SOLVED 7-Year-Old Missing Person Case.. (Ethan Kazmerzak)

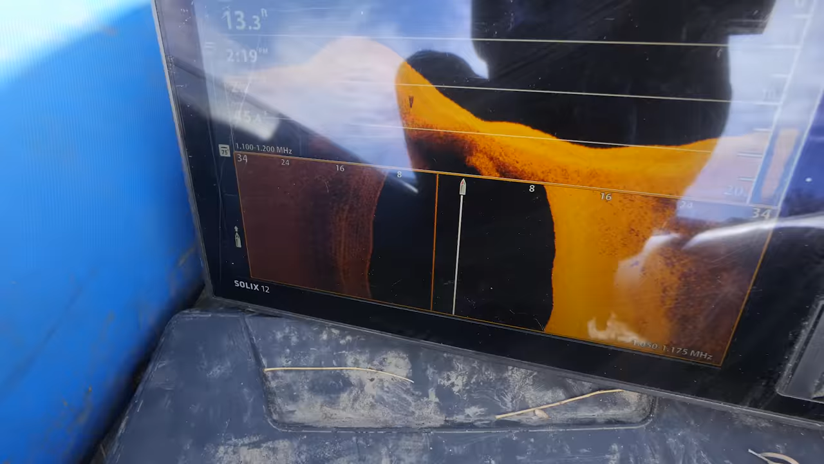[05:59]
So you see we're shooting 34 feet to the left.
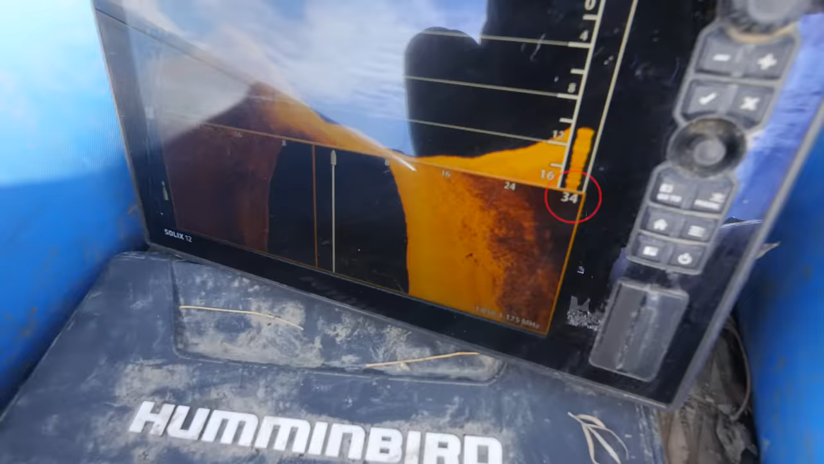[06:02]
34 feet to the right, and the water column is the depth that we're at.
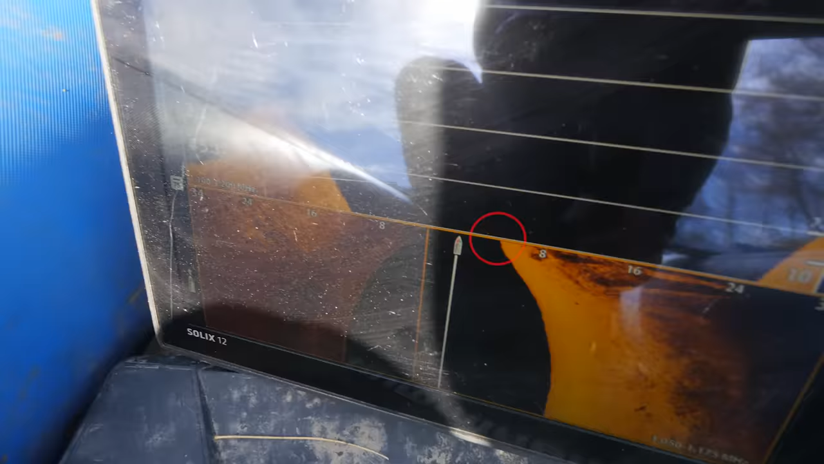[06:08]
So if you see like 8.5 feet, and then it's 8.5 feet, 7 feet, see how it goes up and down? So the bottom where it's just now going off screen, that was about 12 feet there.
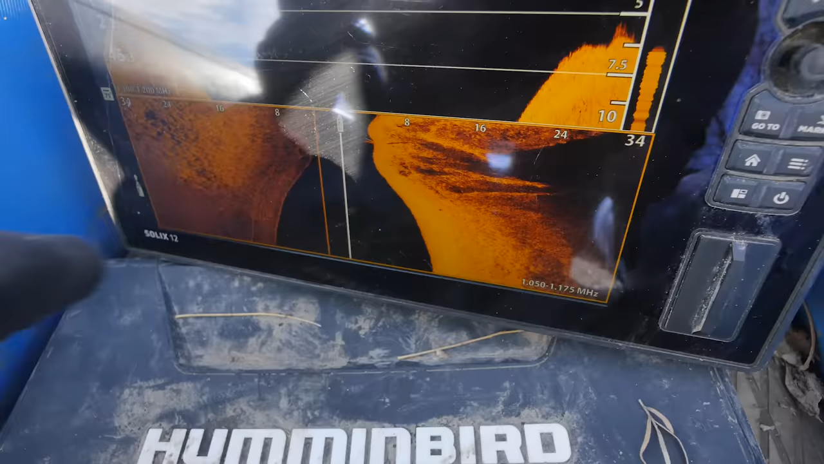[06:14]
So that's how you'd read it.
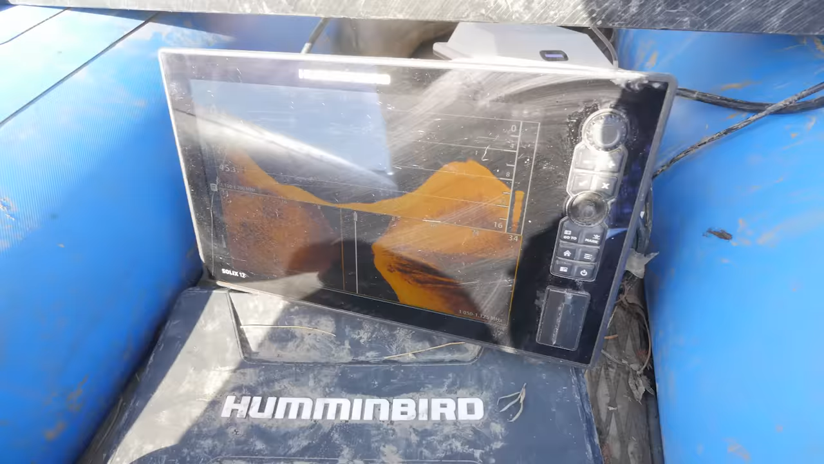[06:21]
And then on the bottom, see how it goes 8, 16, 24, 34?
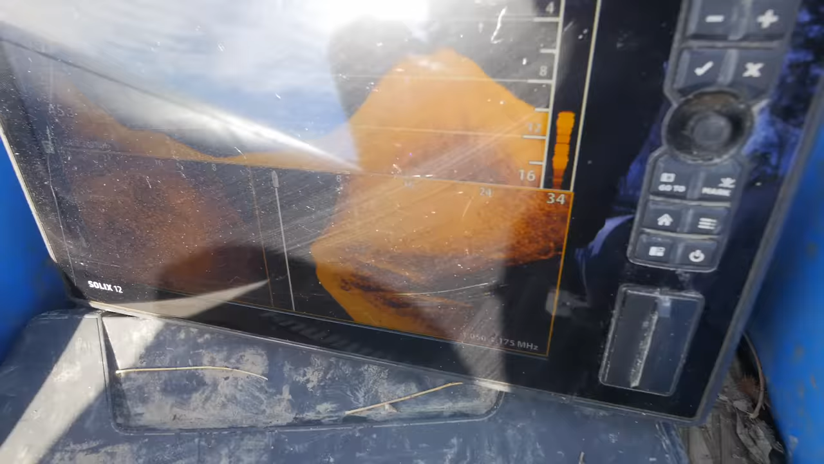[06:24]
Those are, you know, kind of our range scales. So a car is going to be, you know, 12 to 14 feet or so.
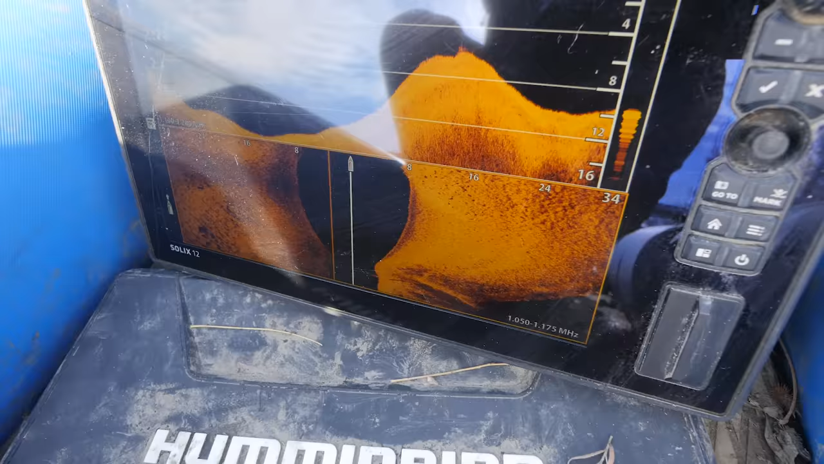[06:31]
And so it's going to be very noticeable if there is a car down here.
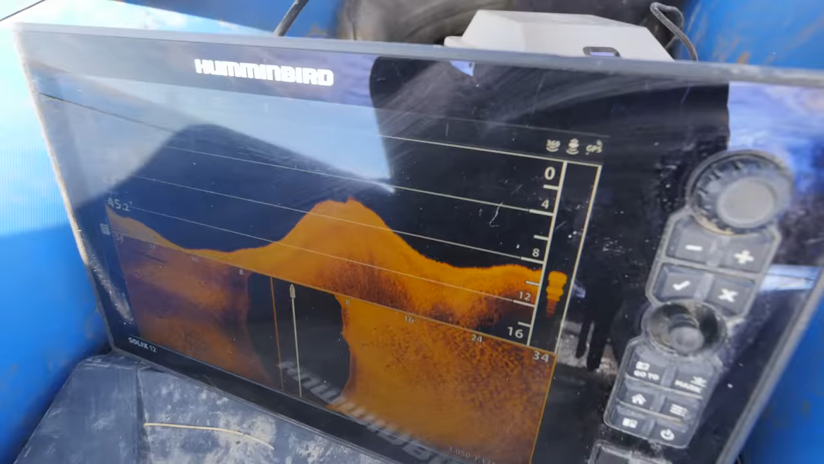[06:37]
You'll be able to see it pop up on the down imaging, and you'll see it on the side imaging.
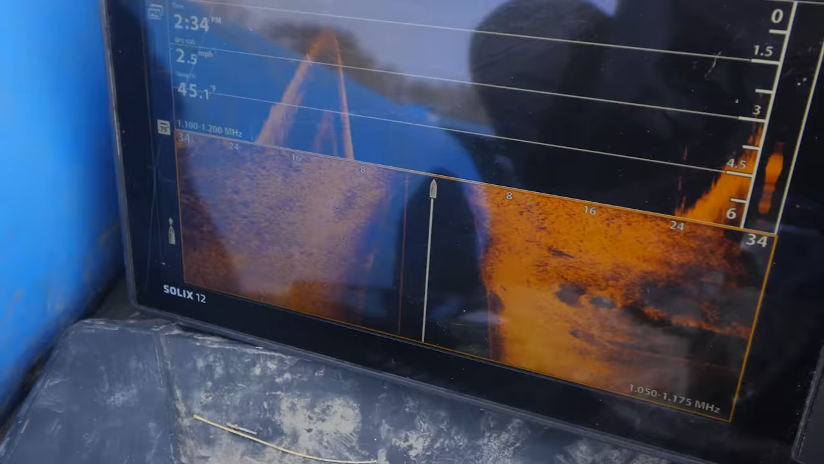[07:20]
On screen: speed 2.5 mph
And I could kind of agree with him when he showed me the Google image, but it could have just been like the way a shadow was in here or something. Whoa, whoa, whoa, whoa, whoa, whoa, whoa, whoa.
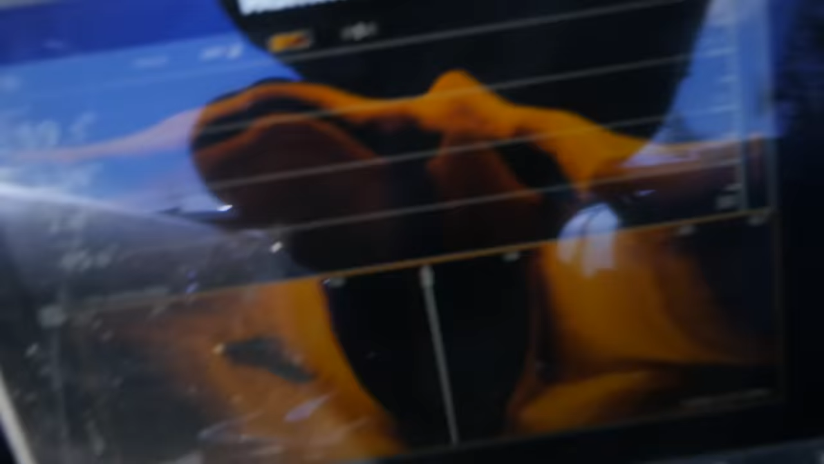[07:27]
Where's that? Oh man, holy smokes.
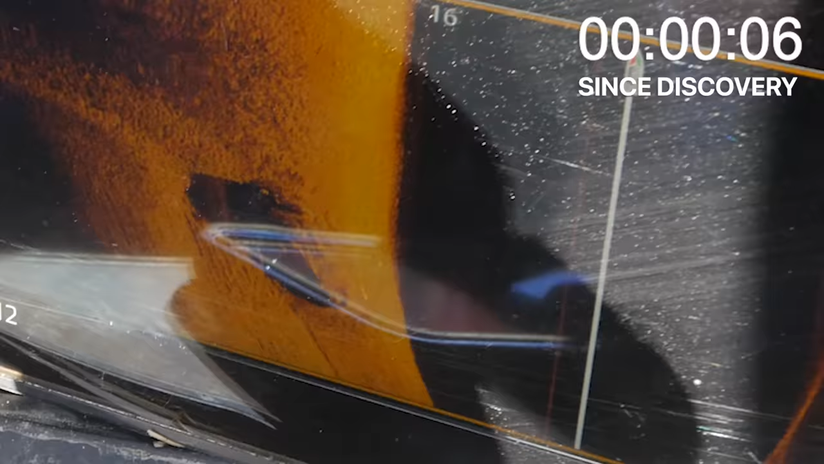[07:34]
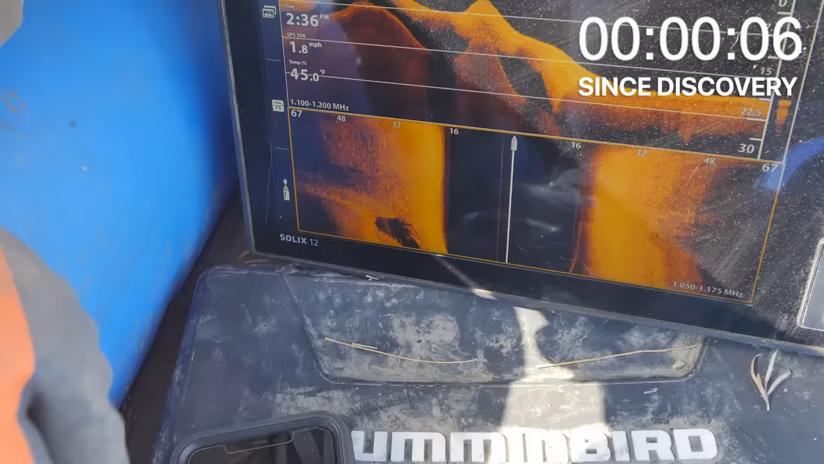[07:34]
On screen: water 45.0°F, speed 1.8 mph
It looks off to my left. Uh-huh. So we're gonna go back over this way.
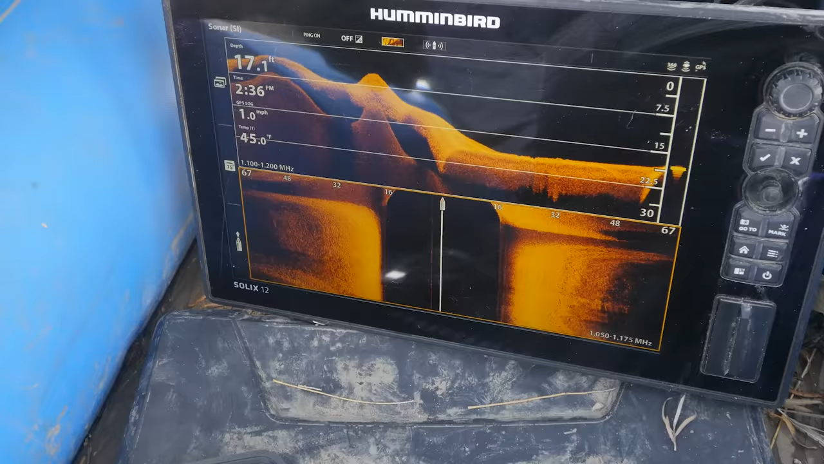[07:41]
On screen: depth 17.1 ft, water 45.0°F, speed 1.0 mph
And we want a good down image over the top of it. Okay.